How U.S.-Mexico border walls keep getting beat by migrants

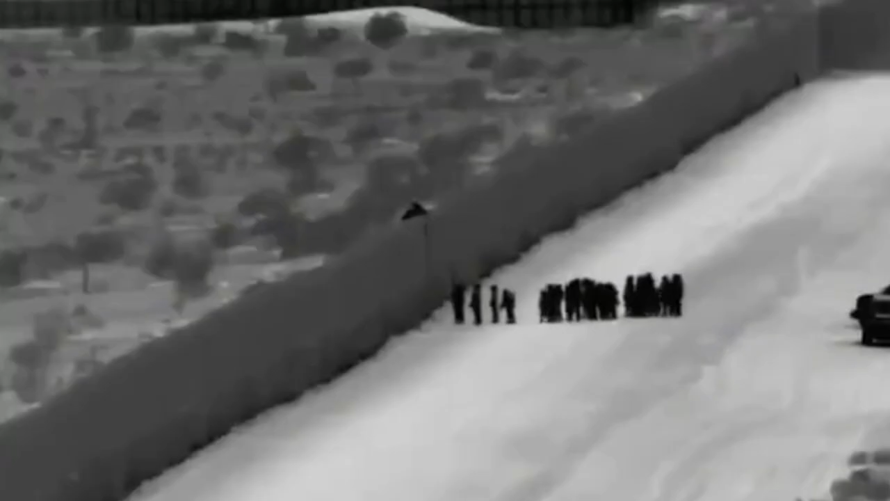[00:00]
Hi guys, The Mob Reporter here and, like seemingly everyone these days, I've got borders on my mind. Border walls in particular. Here we'll see some fascinating footage of people and contraband going over the border walls that already exist between the United States and Mexico.
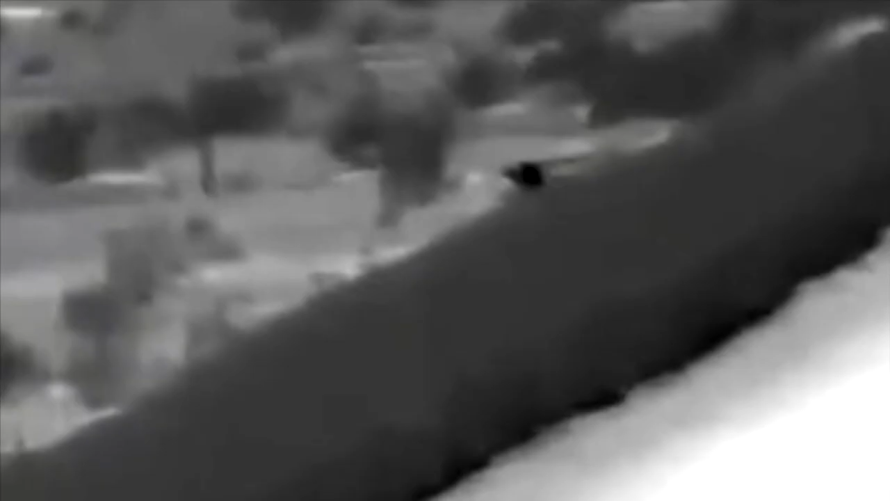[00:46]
You can see him running back into Mexico, carrying his long ladder.
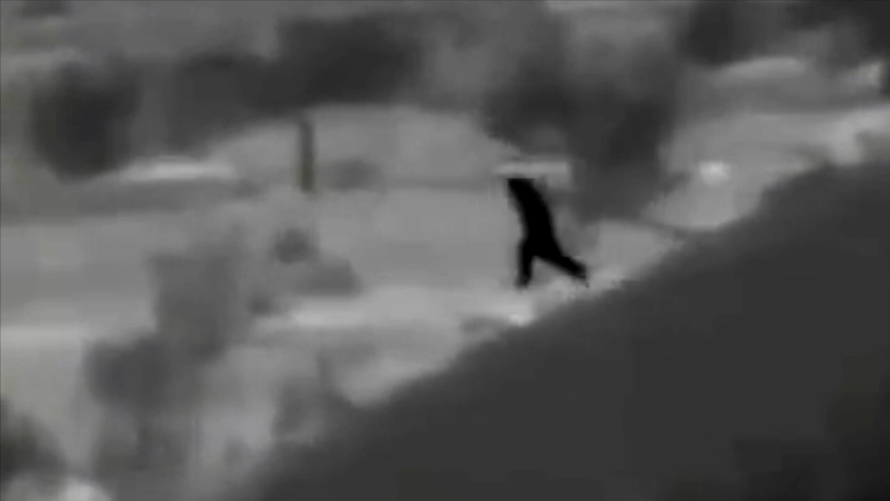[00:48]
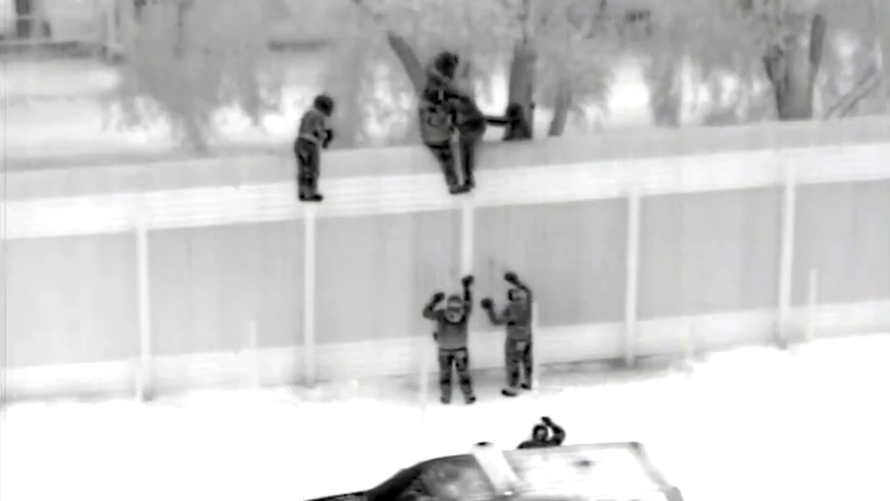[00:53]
Exactly one month earlier, a similar enterprise was caught on Border Patrol cameras near Calexico, a border town in California.
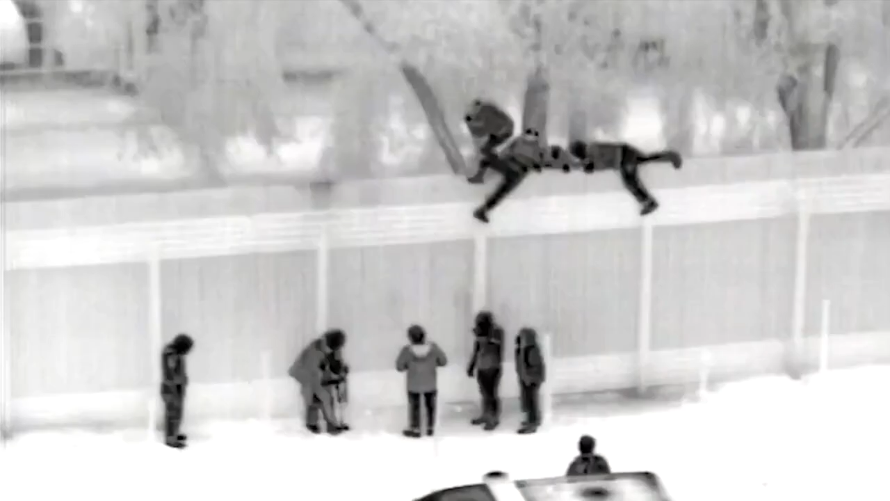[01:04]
Once across the wall, they turned themselves in to U.S. Border Patrol agents who detained 44 Central American men, women, and children. They had a very cooperative and effective way of helping each
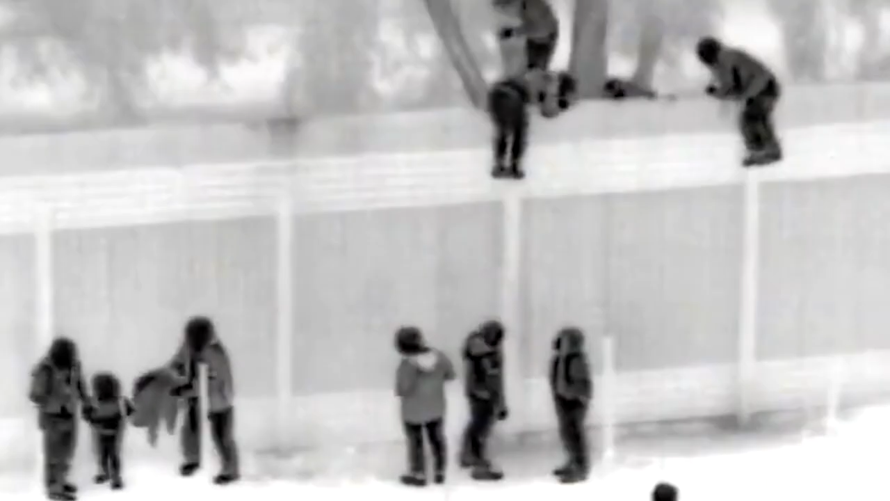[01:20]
other safely down the wall on the other side.
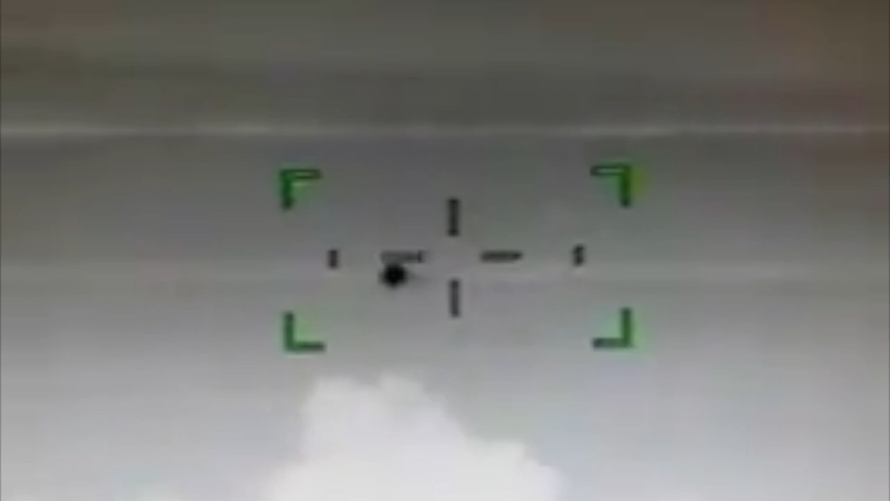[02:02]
And finally, sometimes border walls are breached by air.
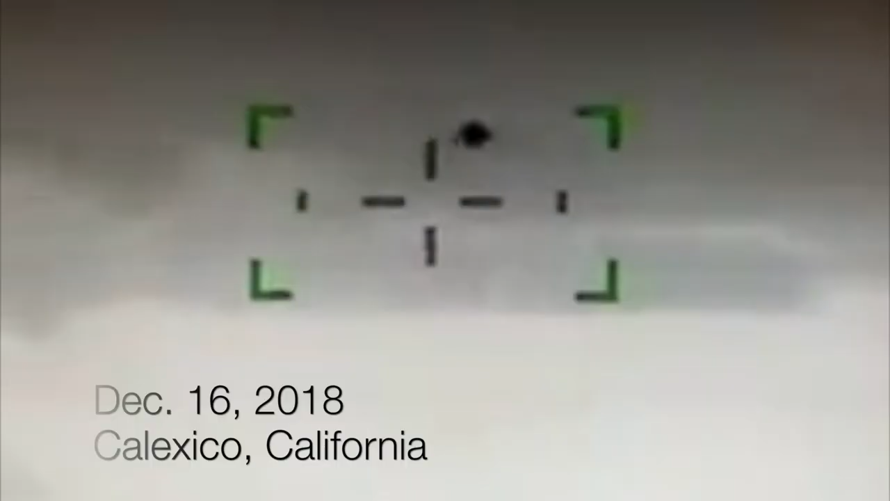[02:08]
On December 16th, near Calexico, an ultralight aircraft was spotted skirting across the desert and over the wall.
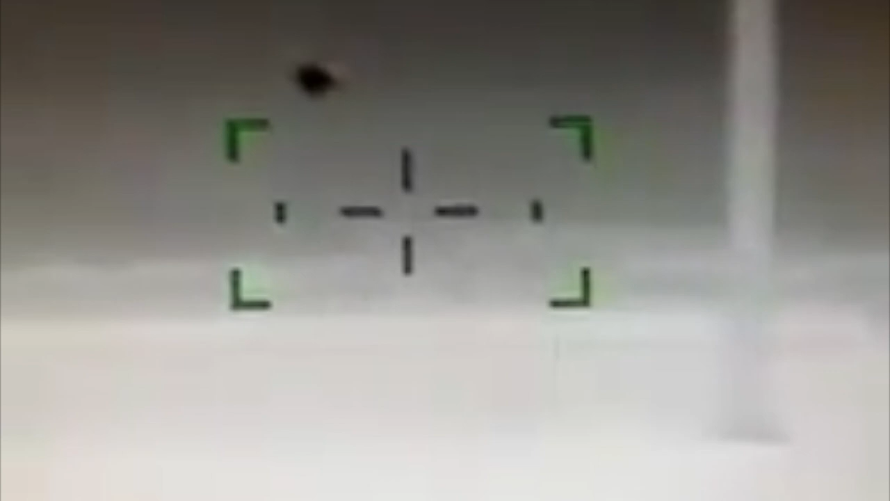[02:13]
Border agents tracked the plane to its drop zone